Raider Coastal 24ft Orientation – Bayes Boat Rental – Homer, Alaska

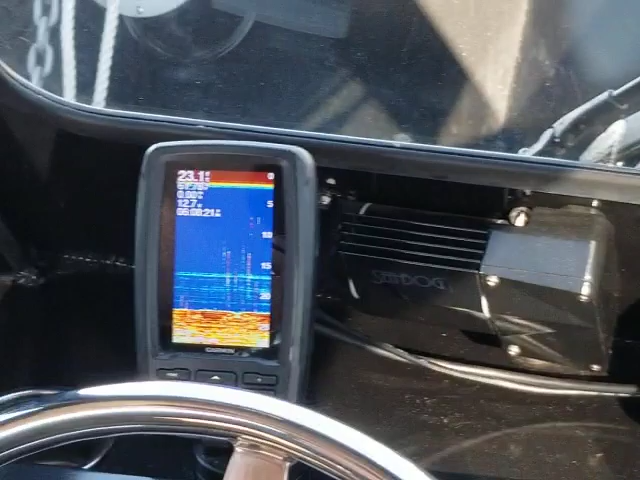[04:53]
Each screen can do both, so if one went out, you could use the other one for both.
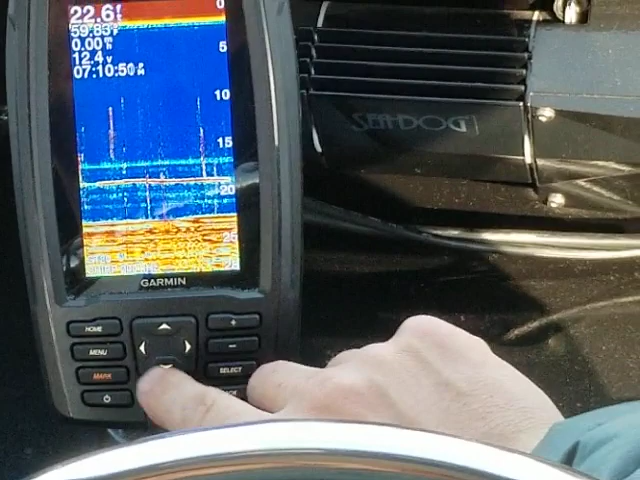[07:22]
So the home page on this looks like that.
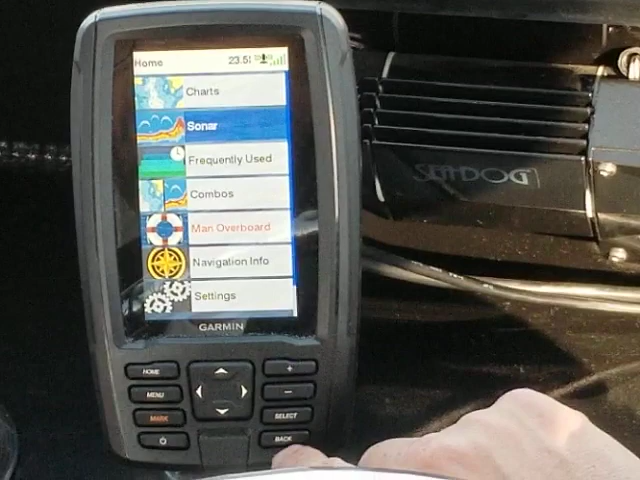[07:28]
So if we're going to use it as a fish finder, we go down to sonar, and then when you hit select on here, it's the equivalent of like return on a keyboard.
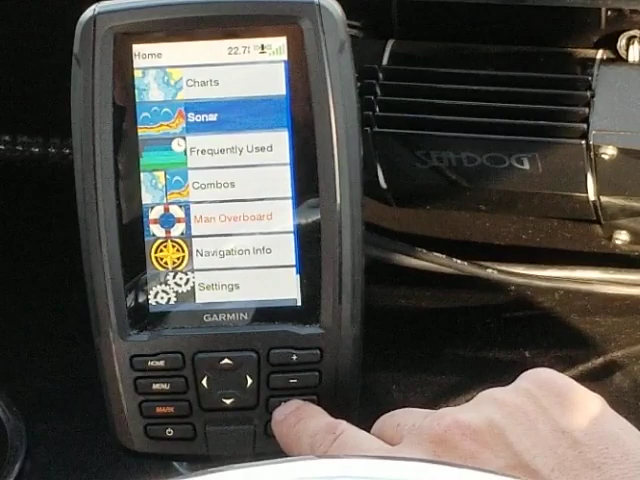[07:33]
So sonar, then traditional is the easiest one to read, and that brings up this image.
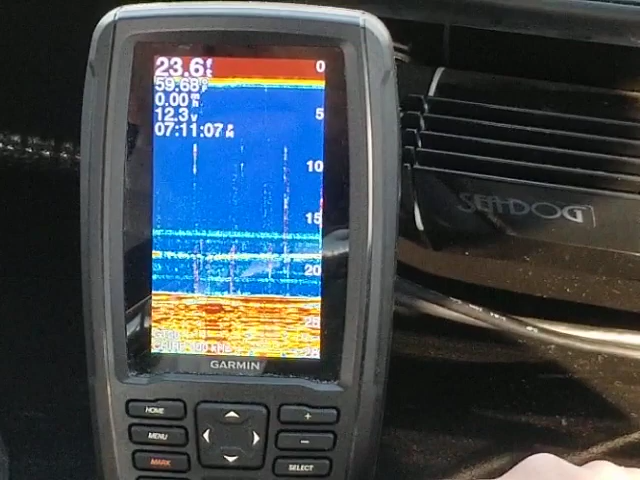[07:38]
The if you want to use this as a chart plotter, you can.
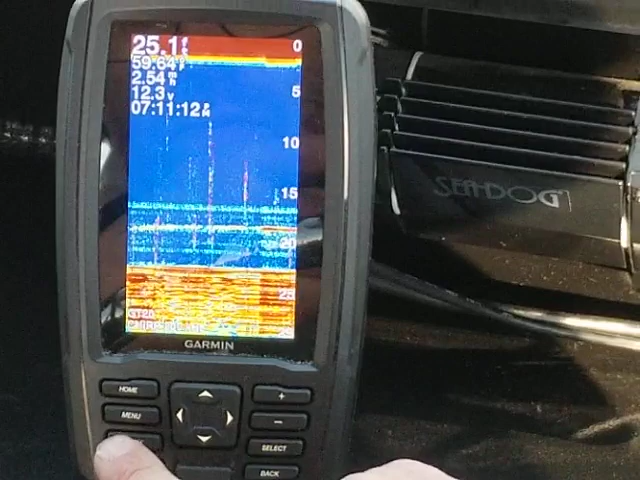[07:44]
If that one went out, for instance. To get back there, you go home, then charts,